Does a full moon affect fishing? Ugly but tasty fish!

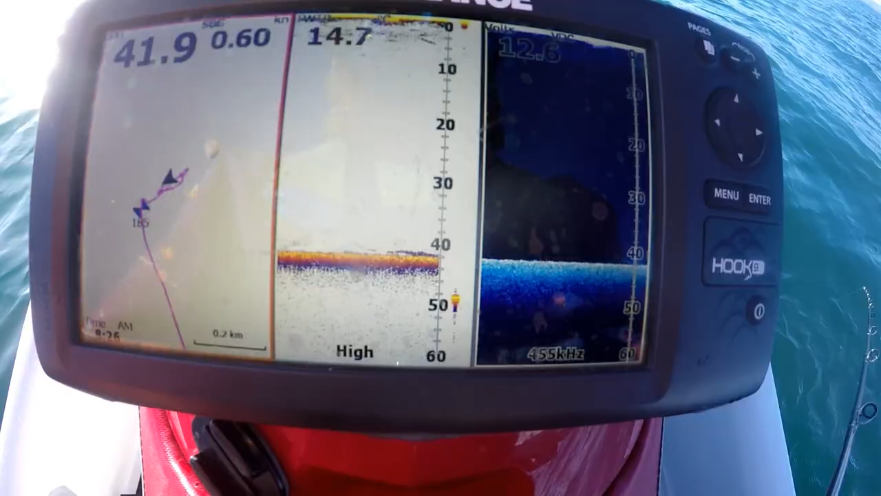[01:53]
On screen: speed 0.60 kn
so we're at a 42 meter mark just north of Waiheke at the moment haven't seen any birds yet there's a bit of sign on the sounder so we'll stop and just wait and have a bit
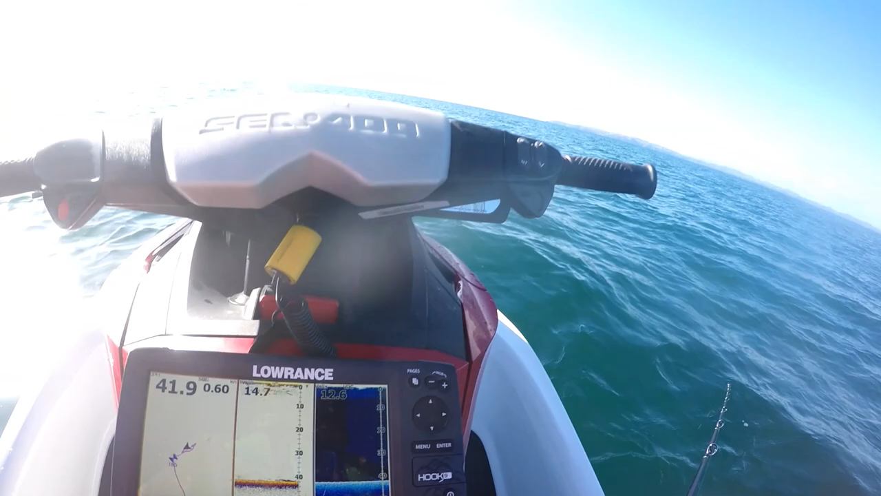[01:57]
of a fish while waiting let's see if you can see any action
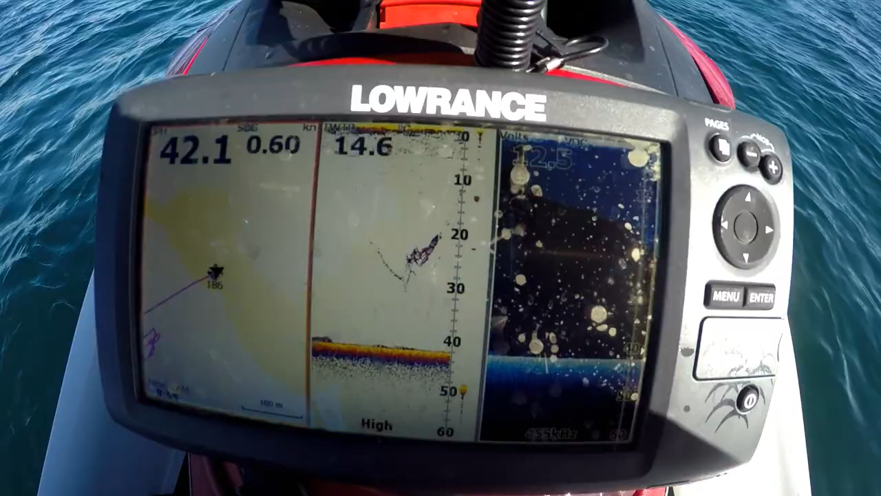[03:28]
see the sign on there just a really big car
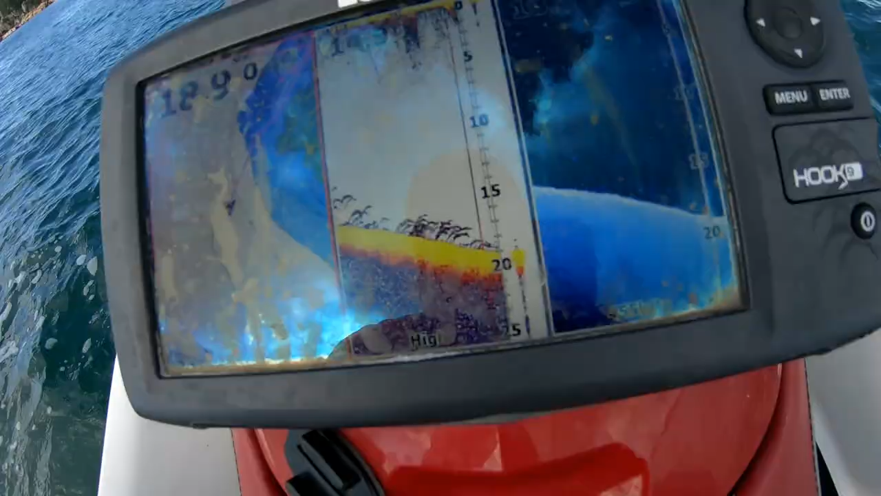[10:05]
there's a lot of nice sign on the sounder so